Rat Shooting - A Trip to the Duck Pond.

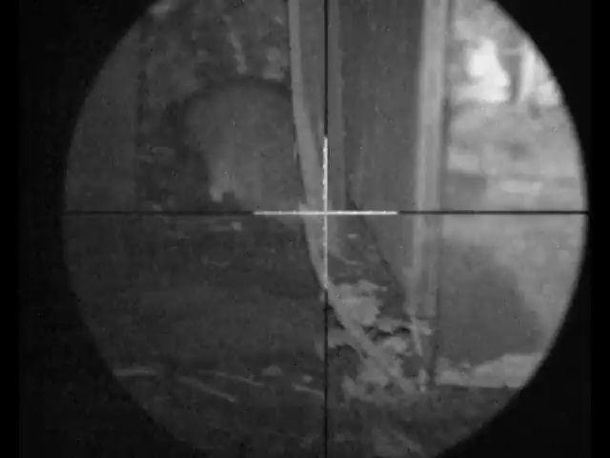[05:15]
Activity was pretty slow around this area compared to last time. And that one I just missed. There's no activity in that area. It's all centred around this pallet.
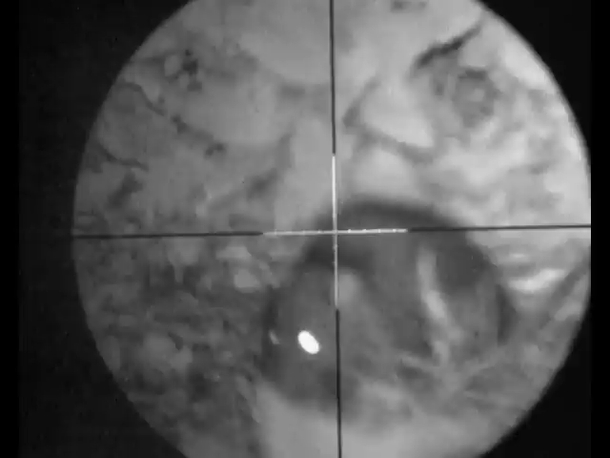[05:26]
Scanning with my monocular, I spot this fella running through the bushes. I stand to take this shot. I freehand it. I go for the headshot. And the shot looks good. Stopped him dead in his tracks there. So I reload just in case. A few kicks. A few twitches.
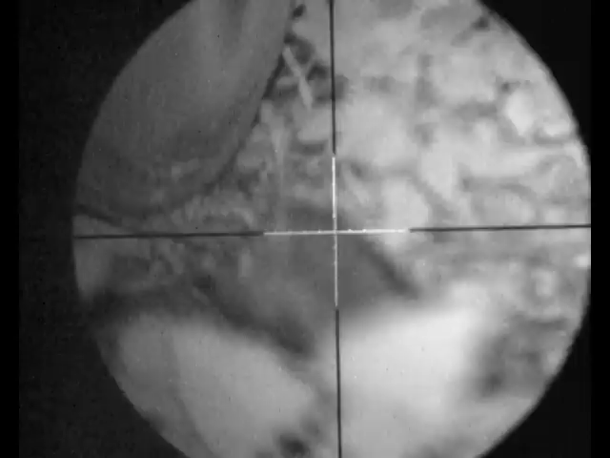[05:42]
And a bit of the helicopter tail. So I'm pretty sure it was a nice headshot.
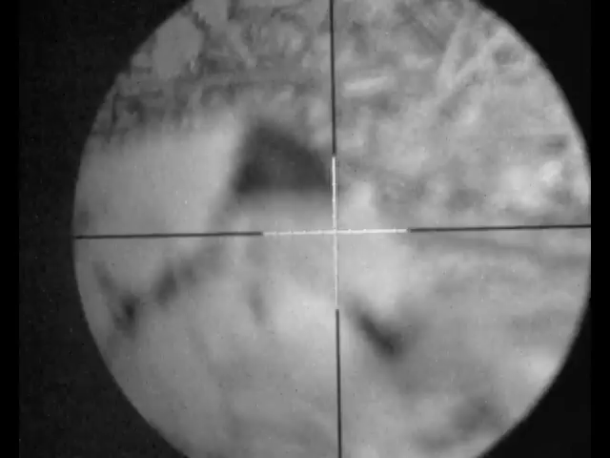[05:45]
I did contemplate taking the second insurance shot. But I don't think there's any need really.
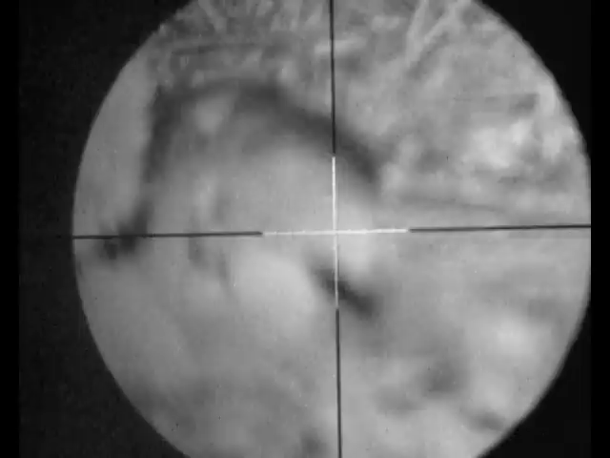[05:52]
This one's dead. So I go over to check the body. He's lay on this piece of wire.
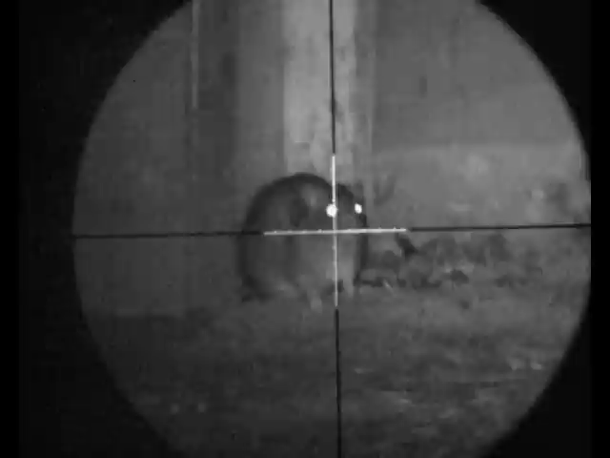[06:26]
And spot this fella. And drop him a nice headshot. There's quite a lot of rats running around.
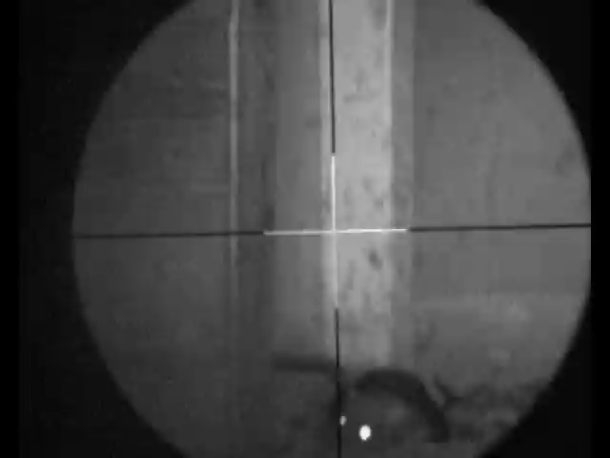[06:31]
This is where the ducks are kept. I don't normally go in this area. As you can see that one went to the left. And I try to track it.
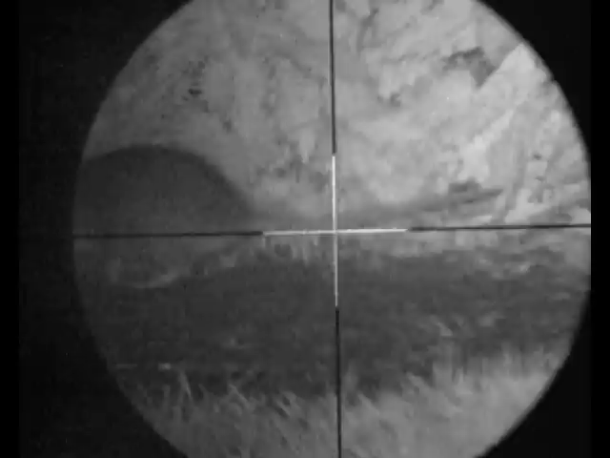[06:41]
Before I get a chance for a shot. He legs it into the bushes. Better learn next time.
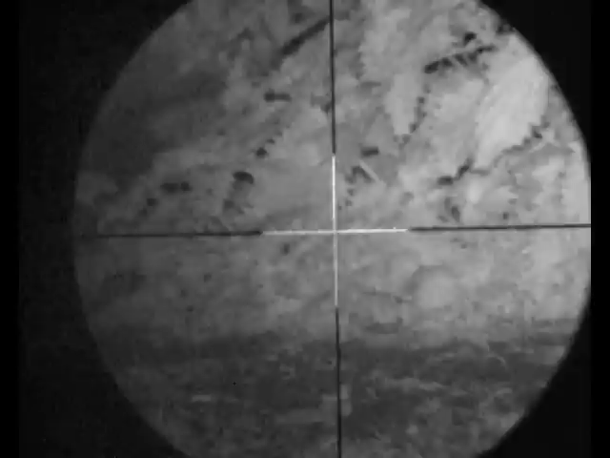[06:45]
To the right of the shed. This one sticks his head up.
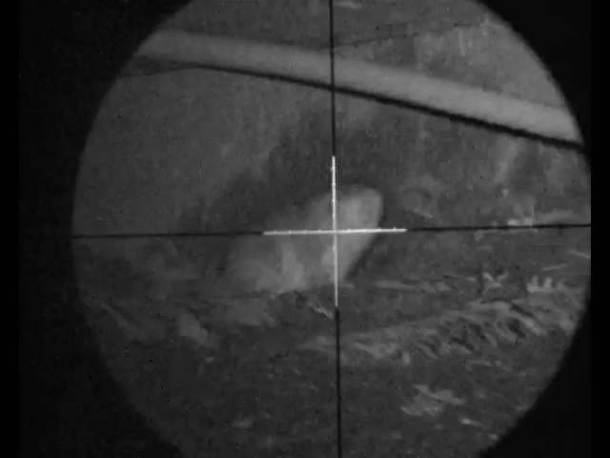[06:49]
And I knock him straight back down again. Now I did go for a headshot here. I didn't realise until I reviewed this video. It's actually a high body shot. You can see the blood start to run out of his shoulder.
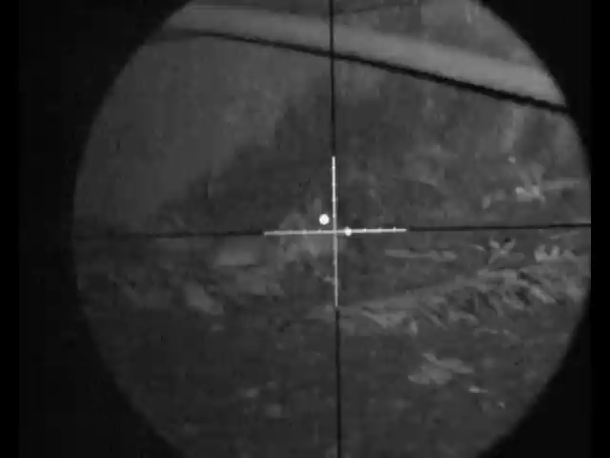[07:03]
So I'll just check my aim for the headshot.
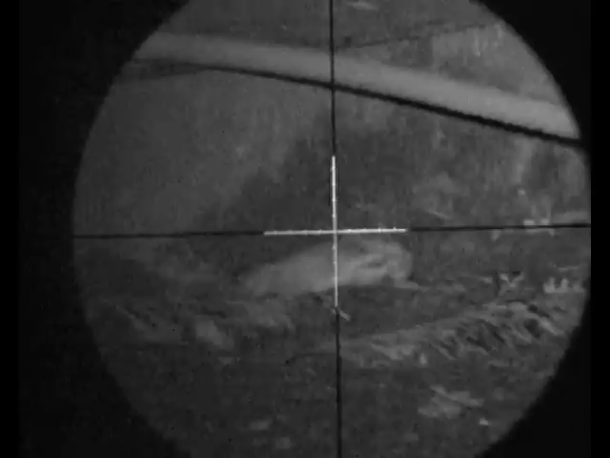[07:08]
I must have wobbled a bit. So I'm scanning the area of the NS50 for the extra range at the Fords.
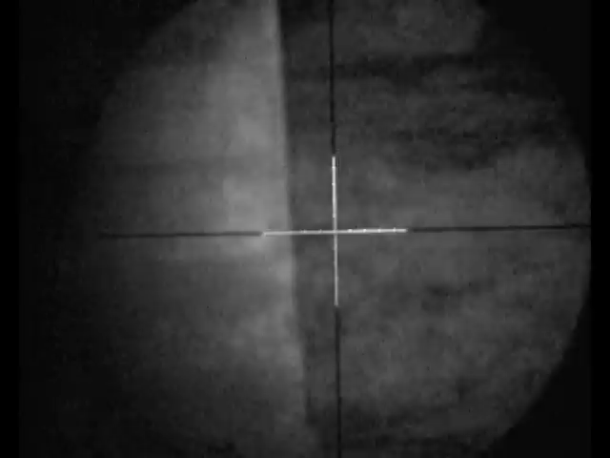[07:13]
And I think I've spot another rat. It's actually one I've already shot. It's the first one I've shot in this area. So I set up time to look at it. I'm just in queue. Another one sticks his head up.
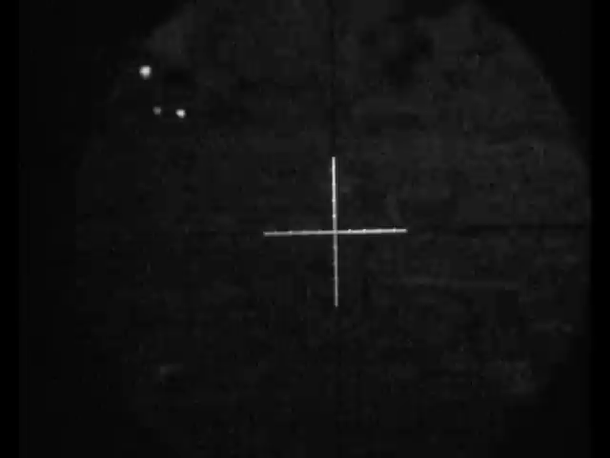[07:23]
Time to look at some blood blood look a bit. Unfortunately, I turned the recording device off. But that's the aftermath. A nice little bit of helicopter tail.
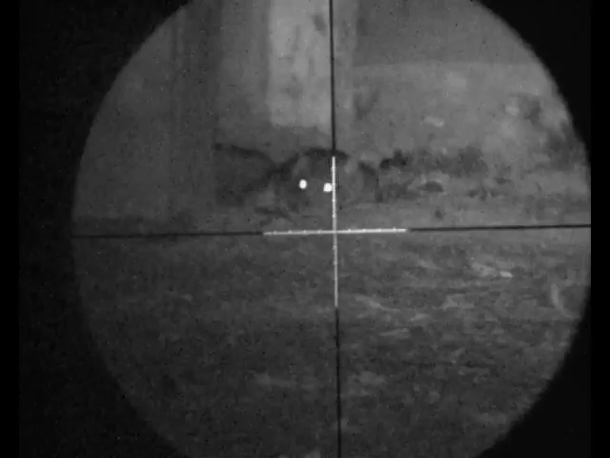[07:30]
Which seemed just to the side of the door there. This area was absolutely alive with the things. They were running in all directions. And I never knew which way to point the rifle next. Back to the right of the shed.
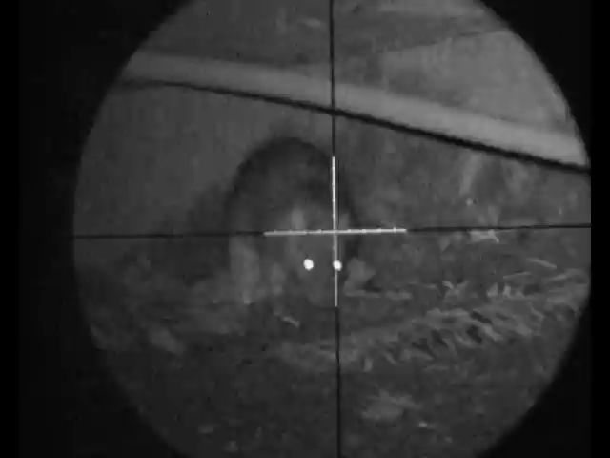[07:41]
With a dead body beneath him. Licking at some blood. I take another nice headshot.
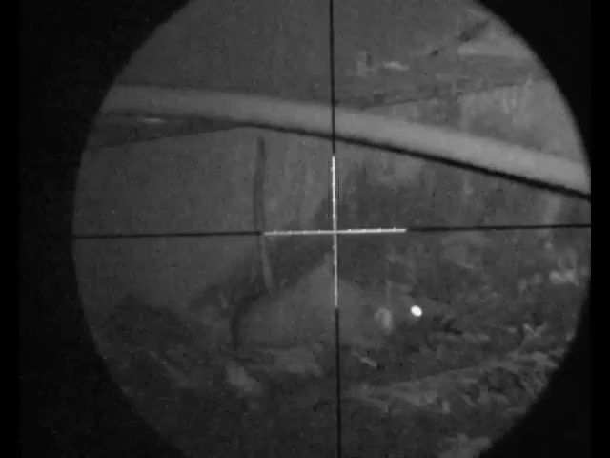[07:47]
No mistake in there. Bit of a lame attempt at the helicopter tail. Bit of a kick at the back legs. He's dead.
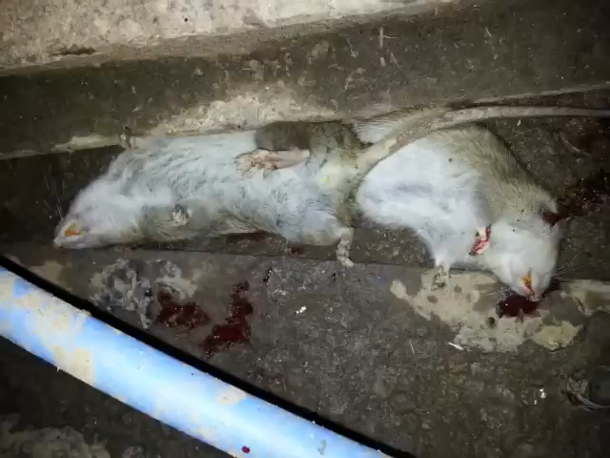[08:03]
And here he is, lay on top of his friend. Nice bit of rat stacking if I do say so myself. The rats were moving thick and fast. You can see their heads bobbing in and out. Not hanging around some of them. Another one stayed far too long for their own good.
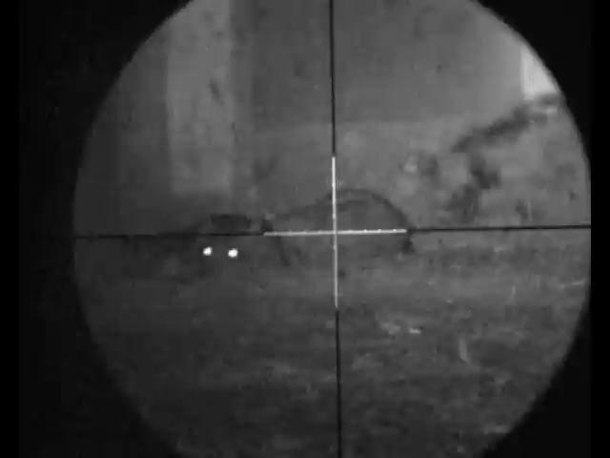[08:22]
It looks like he's stone dead that one. I turn the recording device off.
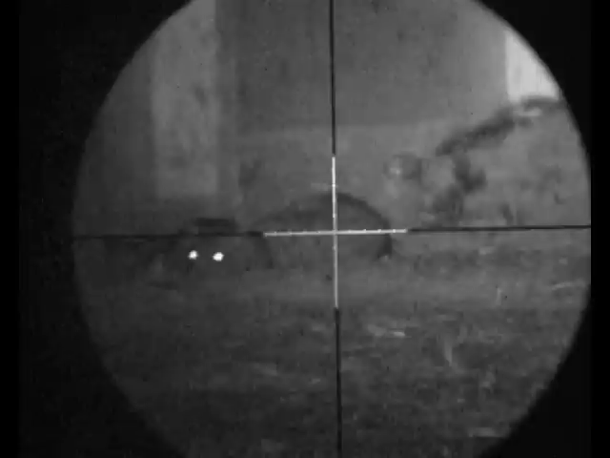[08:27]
Then have to turn it back on again. To capture a nice bit of helicopter tail.
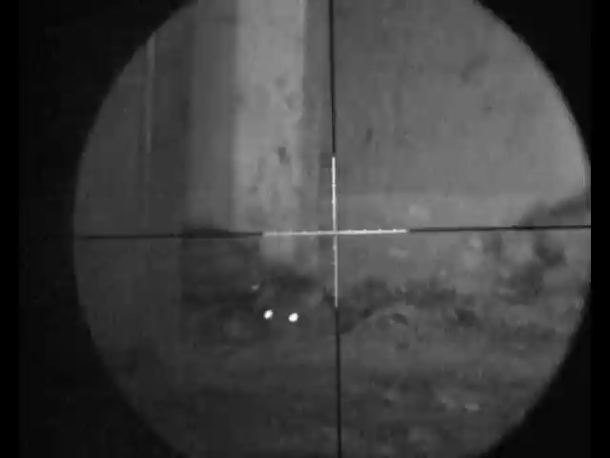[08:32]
And a few backflips. This one's dead. This small duck pond in the middle. Turns out to be an excellent place to find rats. And I drop this one into it. With a nice headshot.
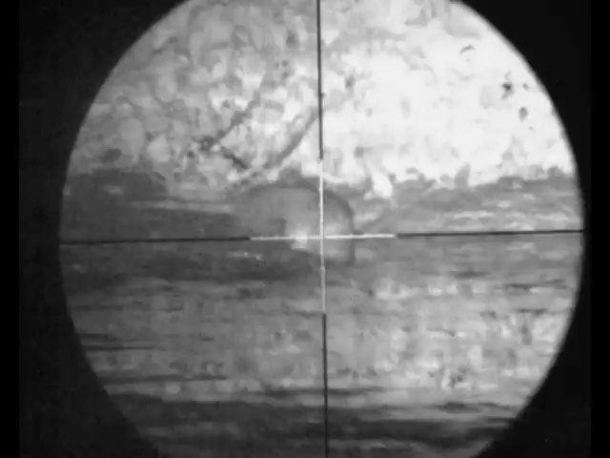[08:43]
He sinks a little bit. As I reload. Kicks a bit. Stone dead.
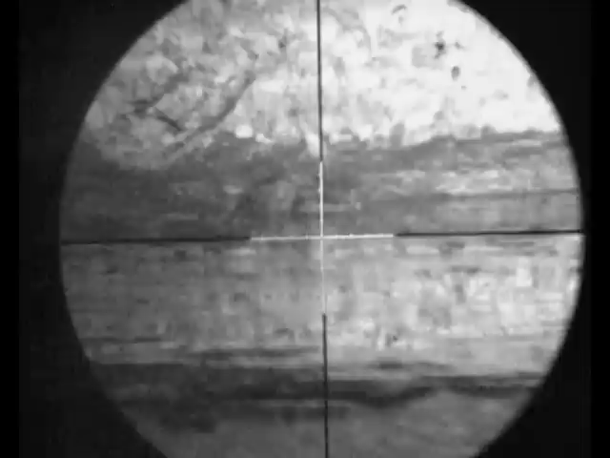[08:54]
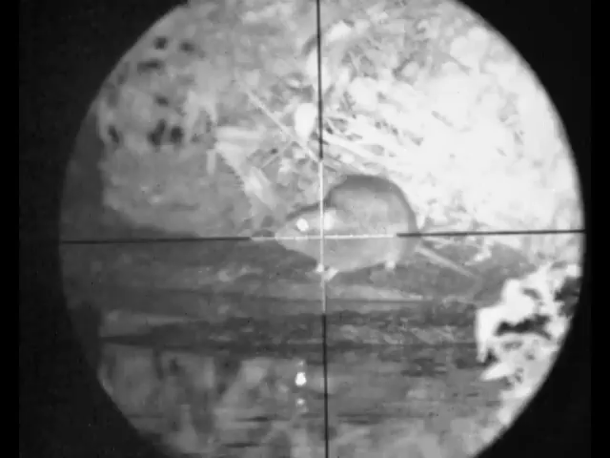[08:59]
I spot this one to the right. This was a very popular location this was. By these nettles.